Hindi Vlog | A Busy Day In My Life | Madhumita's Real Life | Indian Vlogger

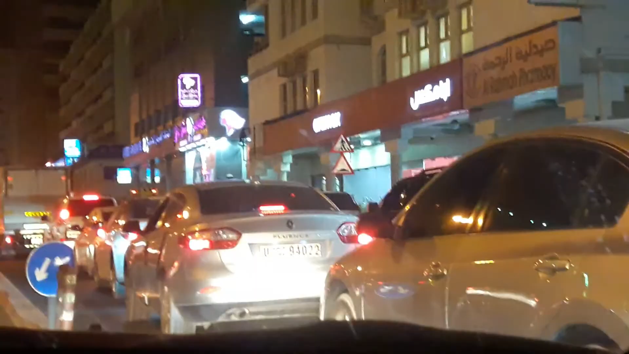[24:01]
आप लोग देख सकते हो कितना ट्रैफिक है, बहुत लंबा लाइन है, पता नहीं कब पहुंचेंगे। पुष्कर को हम लोग पिकअप कर लिया है और अभी उसके सिंगिंग का जो क्लास है उधर जा रहे हैं। 7:30 ऑलरेडी हो गया है, 7:30 से ही क्लास है पर 7:30 हो गया है, इतना ट्रैफिक।